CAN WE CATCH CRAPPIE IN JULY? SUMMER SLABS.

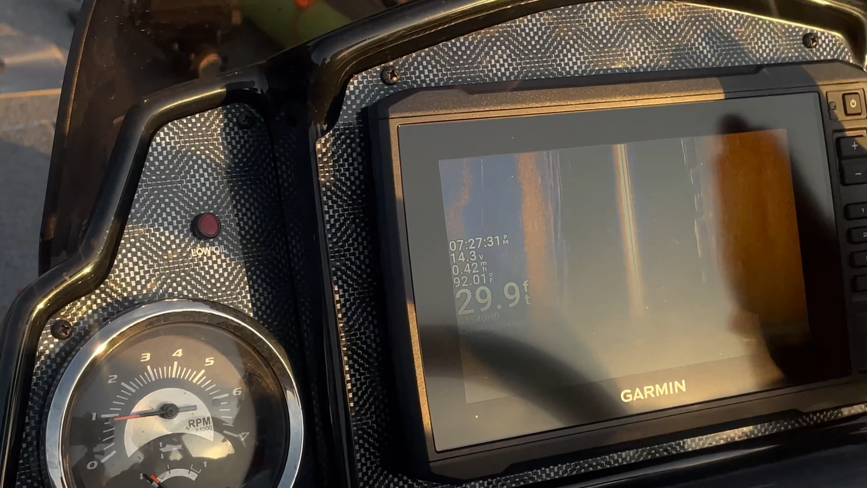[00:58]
the bottom to show some fish stacked in there i'm not really seeing anything there's echoes coming back now you know that was clear a while ago but now we're getting echoes 10 to 20 feet away from
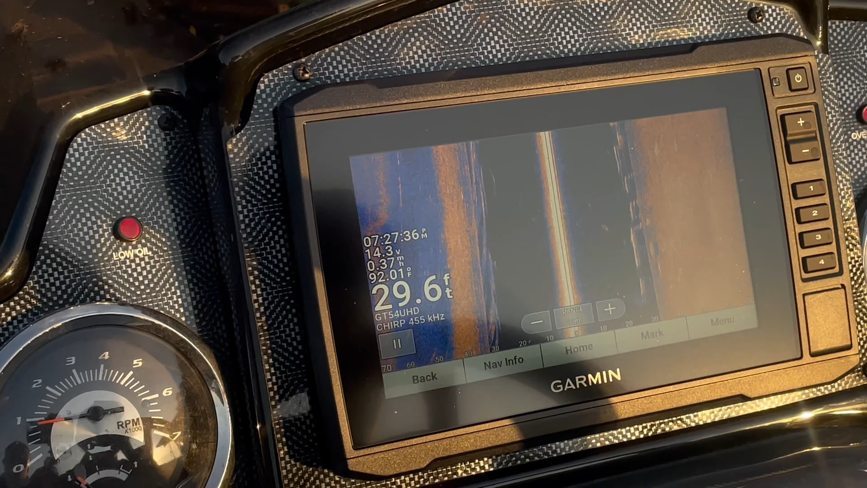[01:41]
On screen: depth 29.6 ft, water 92.01°F
screen bottom's clean water columns clean everything look clean
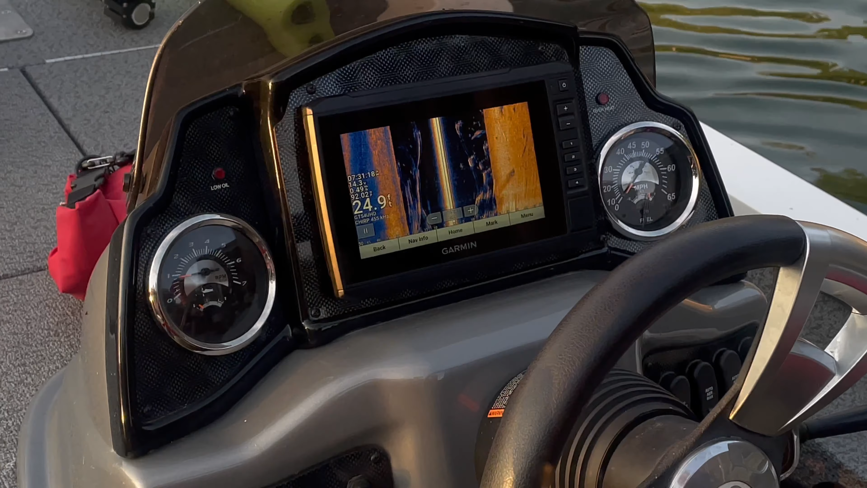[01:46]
we passed that tree you could see it come by that dock and now there's a whole lot of clutter there's a whole lot of
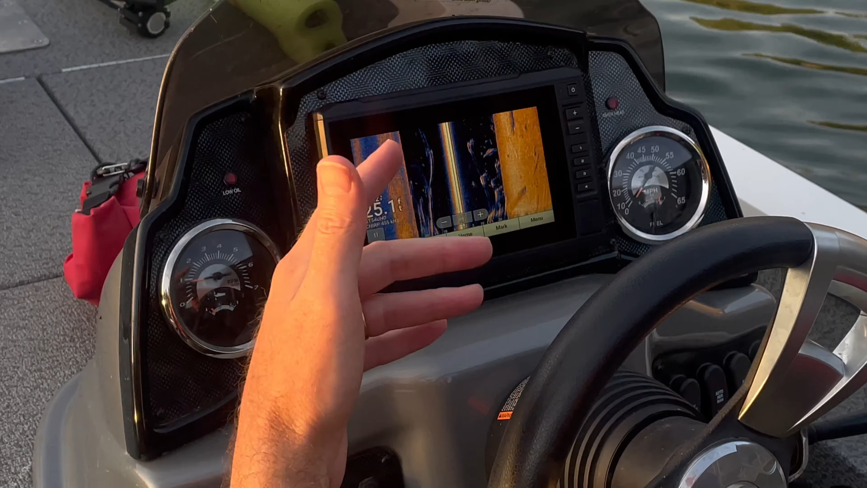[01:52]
interference where it's showing up so i can't read it that great but i can tell the difference between nothing and something so now i'll go back with a live scope and see what
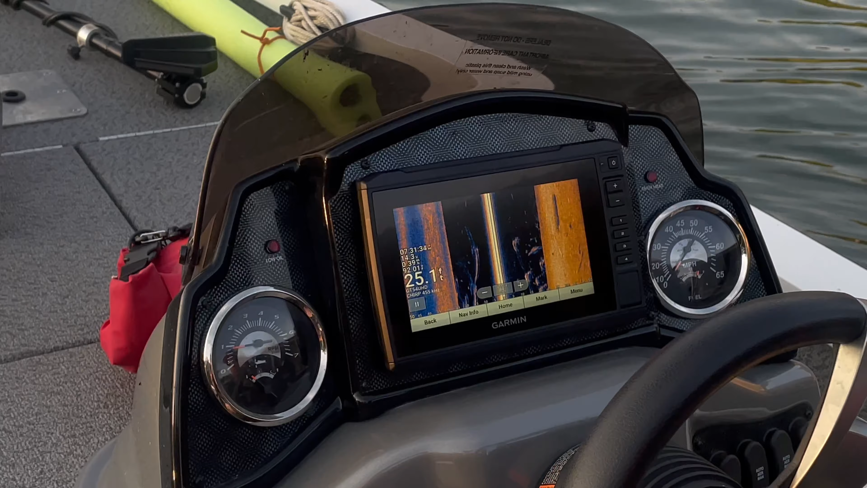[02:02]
see what's under there got several fish right there together and that's what
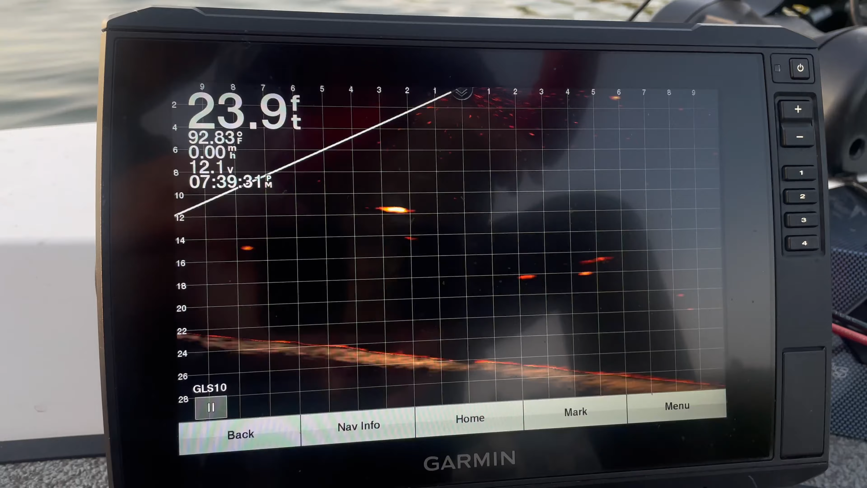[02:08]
On screen: depth 23.9 ft, water 92.83°F
crappie will do see a bigger fish gonna be a stripe or a bass most likely and then but these
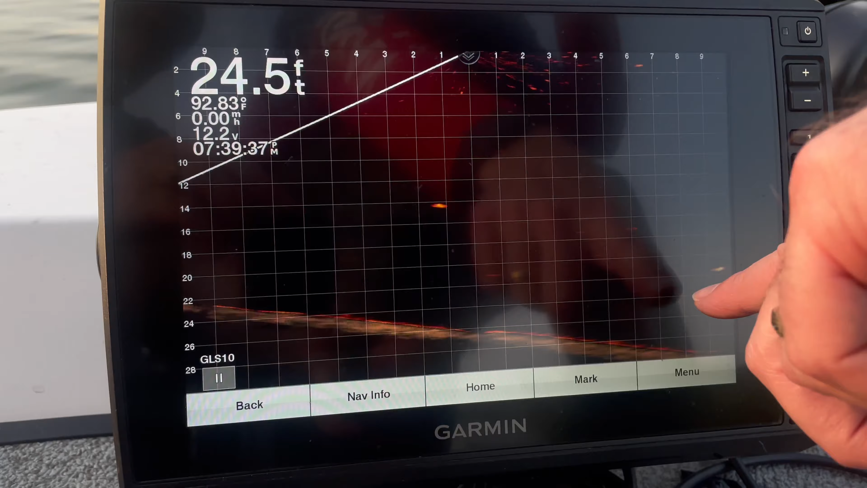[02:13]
On screen: depth 24.5 ft, water 92.83°F
fish down here that are stacked together that interests me about 22 feet they're not coming in real clear but there's
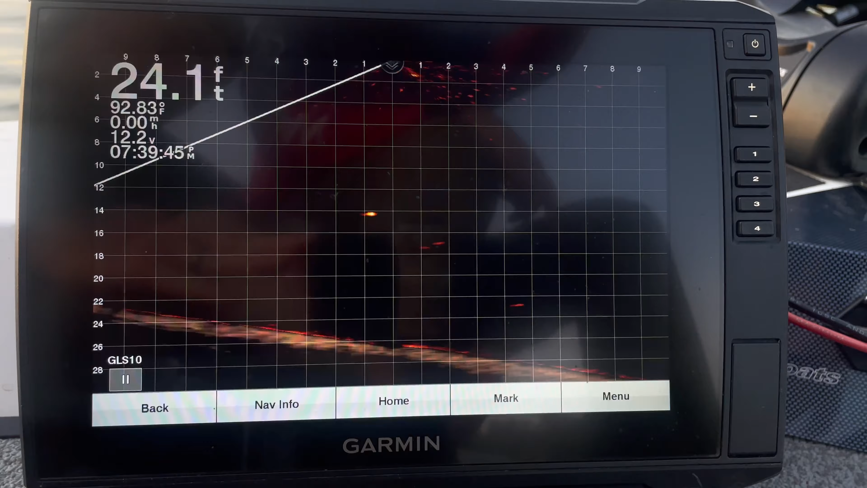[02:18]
On screen: depth 24.1 ft, water 92.83°F
you'll see them flash right there once in a while and they're stacked on top of one another see that stacked right there